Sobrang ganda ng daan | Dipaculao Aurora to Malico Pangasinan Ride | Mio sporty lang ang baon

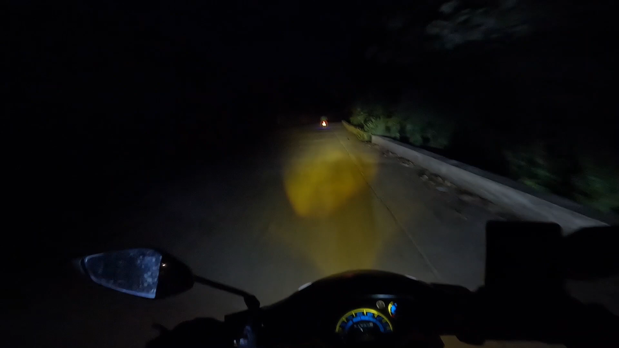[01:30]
Basta may daan, dire-diretso lang. Time check tayo, 8:02. Ayan, Talahiban. Alas 8 ng gabi.
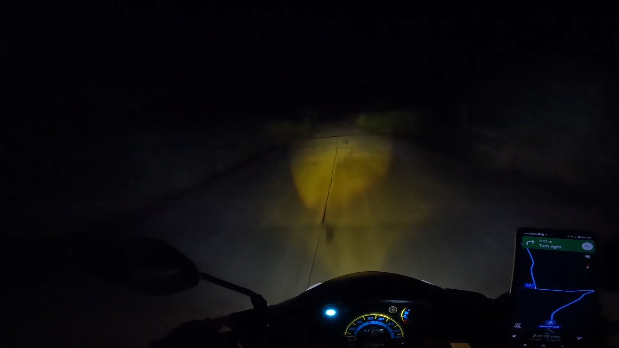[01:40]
Nasa Talahiban tayo. San Miguel, Bulacan, magpakita ka na.
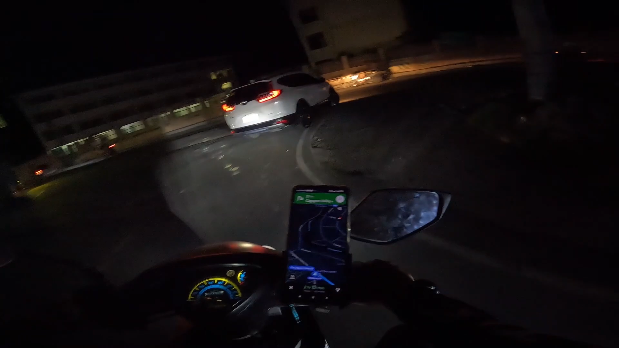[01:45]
Sa wakas mga roads, nakalabas na rin tayo.
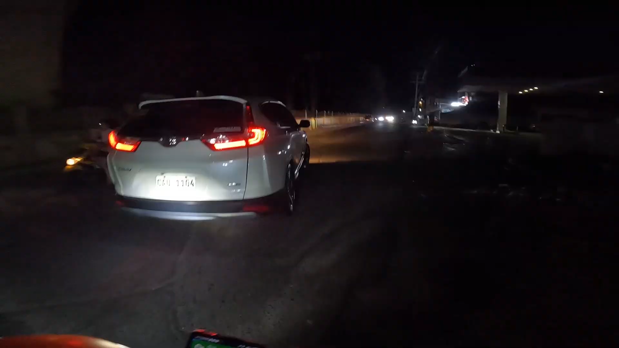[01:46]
Ito na bayan na yung babakbakin natin. At mga roads, papasok na tayo ng Nueva Ecija.
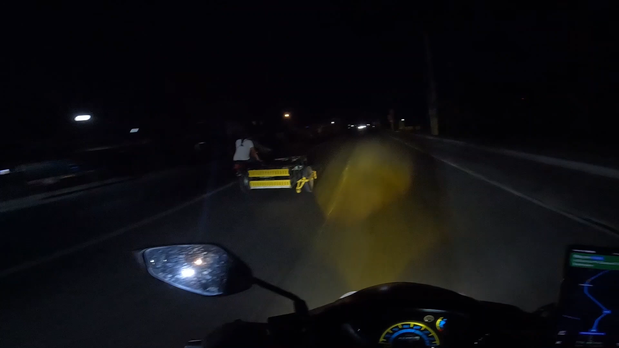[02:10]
Tapos wala pang ilaw. Katakot. Pero welcome to Kabanatuan. Alright, lapit na. 80 kilometers.
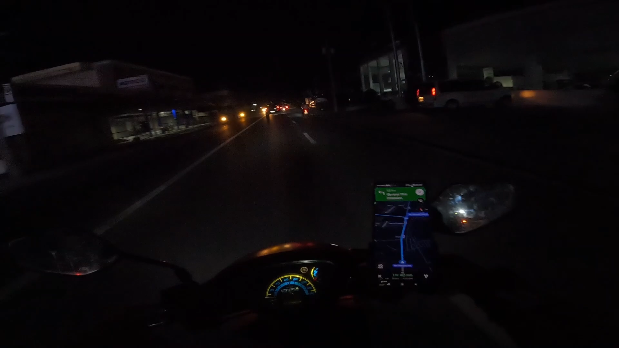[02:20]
Ayoko talaga tumitingin sa Google Maps kasi feeling ko kasi parang tagal eh. So mga roads, kakana na tayo dito. Pag dumiretso tayo, papunta ka ano yan sa Banawe. Or sa Bela, Tugigaraw. Ito na yun, papunta tayo ng ano, Baler. Pero may mga kasama kasi tayo dito na gusto rin natin makasama. Yan. So sila yung pupunta natin at sasadyain natin dito. Ating gasolina ay nanganganib na.
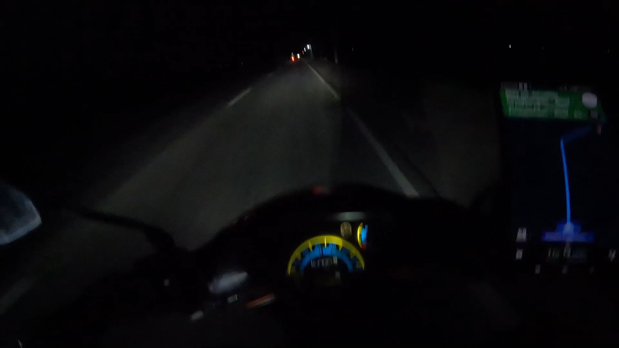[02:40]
Ayun ang mahalas. Nabutan pa tayo ng ulan mga roads.
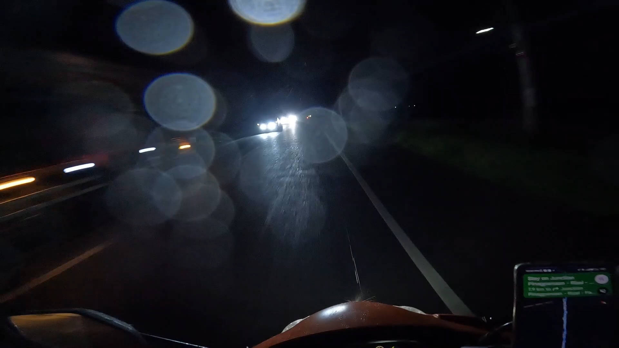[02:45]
Bakit kayon pa?
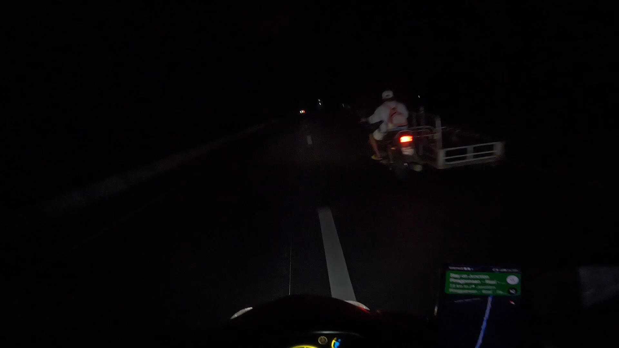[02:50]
Wala tayong masisilungan dito. Tapos paubos pa yung gasolina. Malala. Ito. Yun. Legit na to. Bukas to.
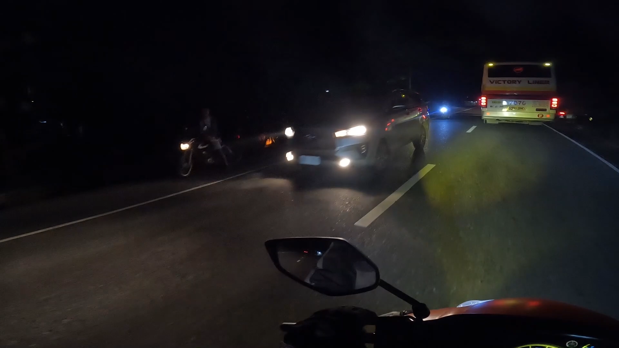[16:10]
Tumaog. Bago lang, bago lang. Nahulog dun sa kanal mga roads na malaki. Hindi natin masabi kung ano nangyayari. Nakatulog, nakainom. Yun yung mga nakatakot makasabay sa daan.
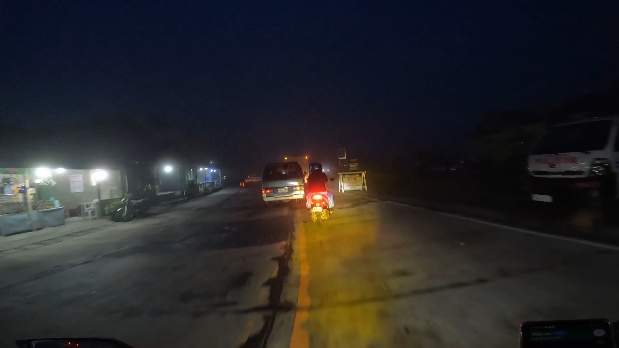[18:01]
Ayan. Grabe, solid ng fog dito mga roads. Oh.